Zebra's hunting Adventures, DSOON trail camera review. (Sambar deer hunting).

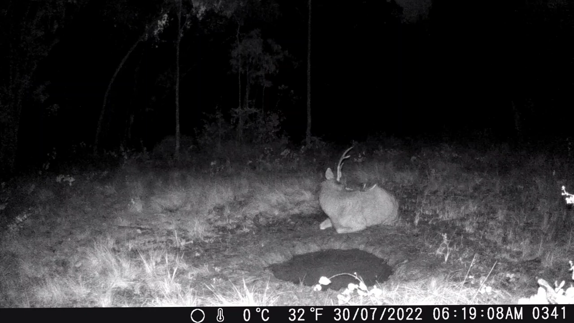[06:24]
and it will support a card up to 512 gigs. So the numbers on it are pretty good. Overall, it's like most of your trail cameras.